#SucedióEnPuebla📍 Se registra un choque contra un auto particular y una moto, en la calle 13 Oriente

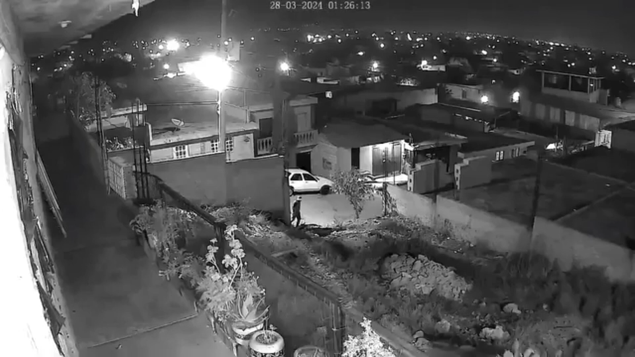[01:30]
A través de cámaras de videovigilancia se logró captar el momento exacto en el que un hombre llega a un predio ubicado en la calle 5 de mayo del municipio de San Francisco Altepeji, Puebla, y provocó un incendio en el pastizal del terreno.
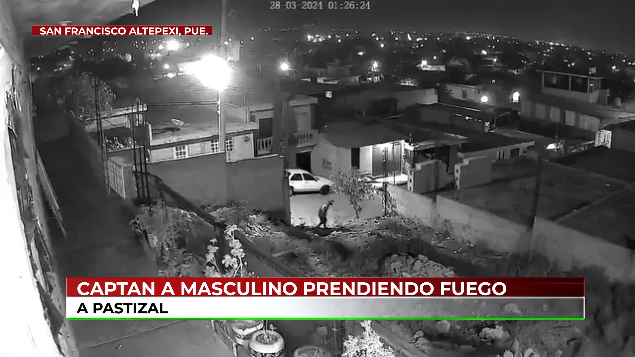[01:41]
Fueron segundos los que pasaron para que la hierba comenzara a arder en llamas y se propagara a gran parte del área. Vecinos de la zona al percatarse alertaron a las autoridades, quienes intervinieron en la sofocación del incendio. Por fortuna no se registró un incidente mayor, a pesar de que las autoridades han exhortado a la población a evitar tirar material que pueda provocar algún siniestro.